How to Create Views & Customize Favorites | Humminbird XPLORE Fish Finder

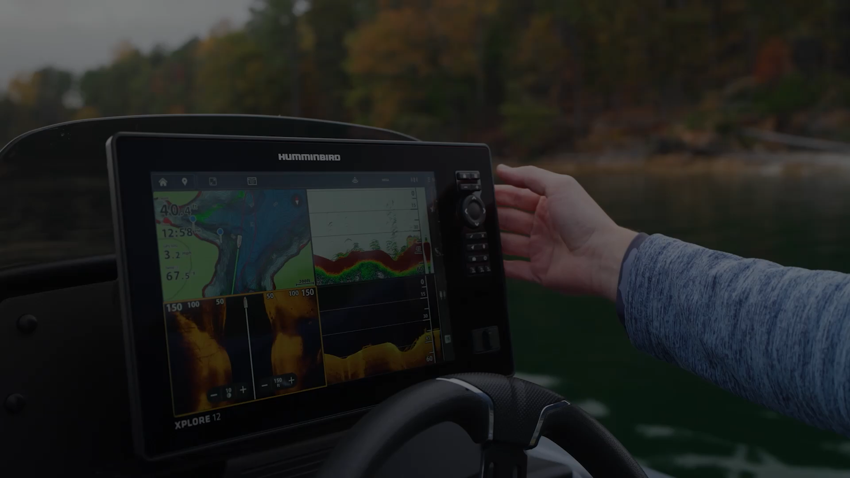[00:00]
In this video, we're going to talk about views on your Humminbird interface,
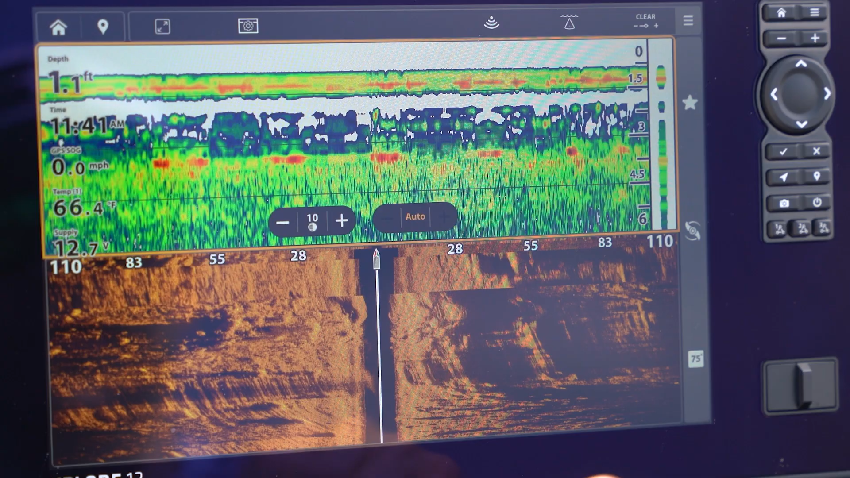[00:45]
On screen: depth 1.1 ft, water 66.4°F, speed 0.0 mph
We're in pretty shallow water here. So you're not seeing anything pretty, but right here is a quick way to access different types of views and presets.
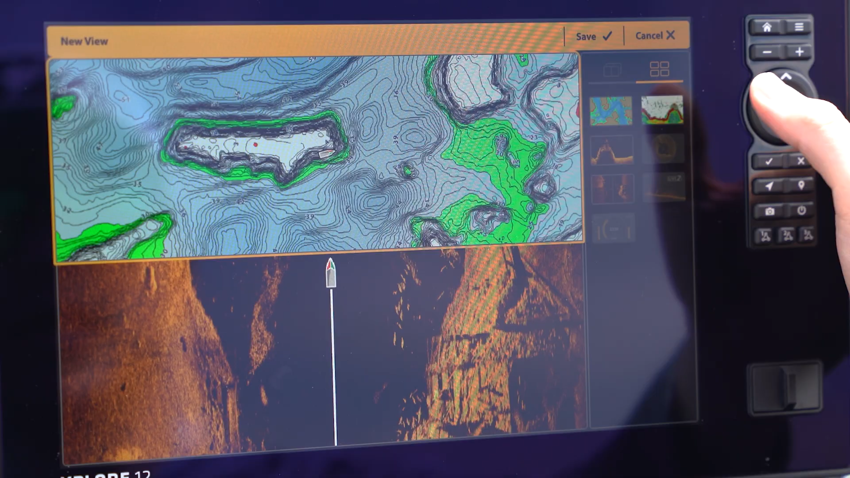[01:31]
And then what you're going to do, this view is created. We're going to hit save. So it's going to pull up that view and that leads us to our next thing. So how do you save this as favorite so that you can quickly access this view while you're on the water?
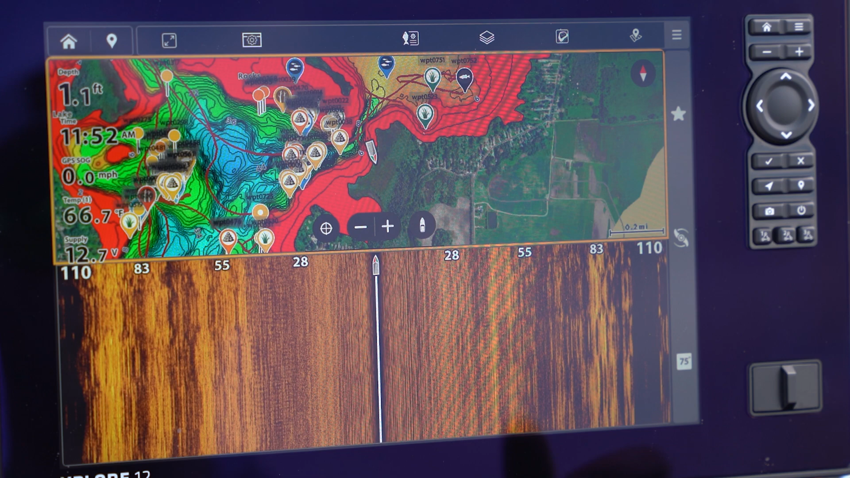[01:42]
On screen: depth 1.1 ft
So right here on the right side, you're going to see this little star icon.
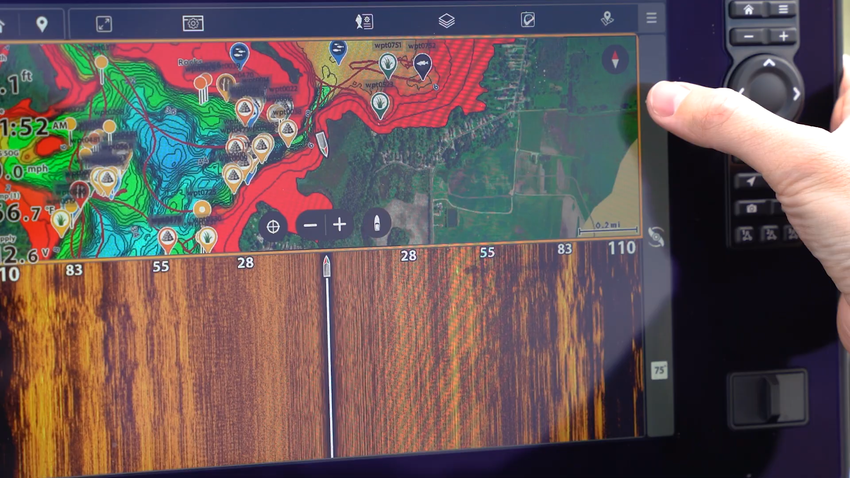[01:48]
That is your favorites. And right here, you're going to see 12 of your favorite views.
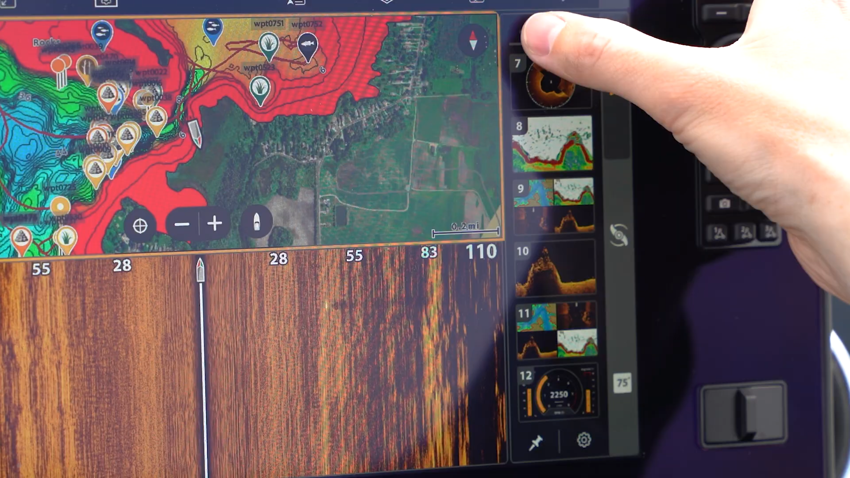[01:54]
So I have all mine set up, but we're going to save this new one as an example. I'm going to go number 11. I'm going to press and hold.
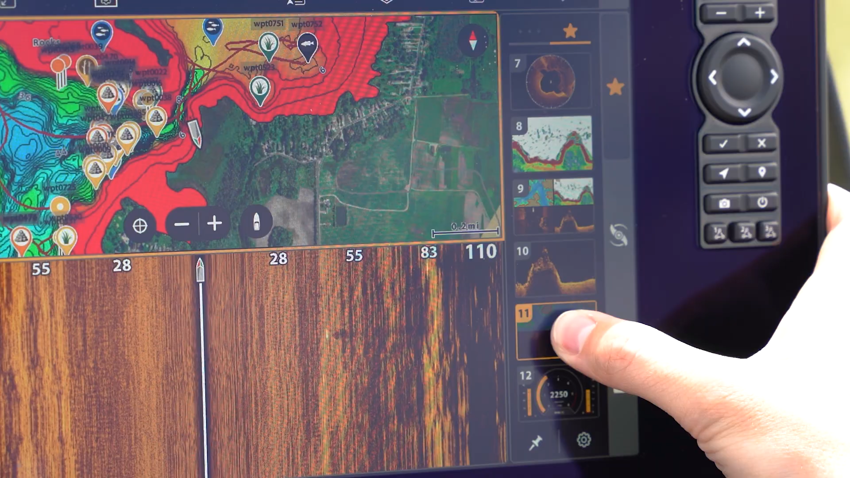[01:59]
Now it just replaced that old view. I have my new view here. And then let's go back to the home screen. So you can see that from there. So like I said, we had our views, we had our new view, and then you're going to see favorites.